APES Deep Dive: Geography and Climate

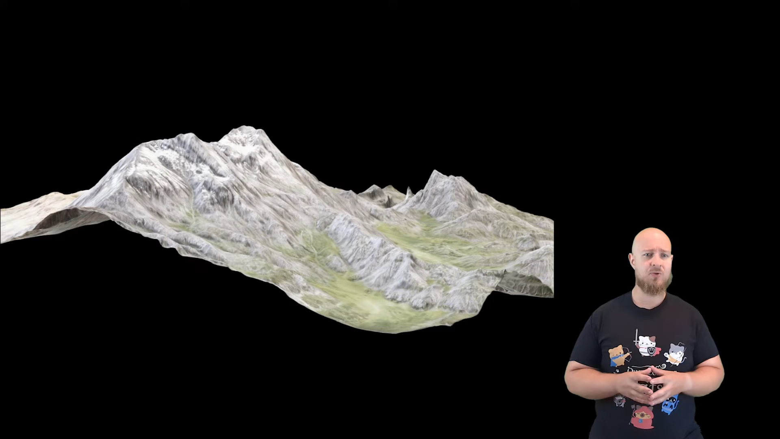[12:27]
Notice the stark difference here between the west side of the Andes and the eastern side of the Andes? You see, mountains have two sides.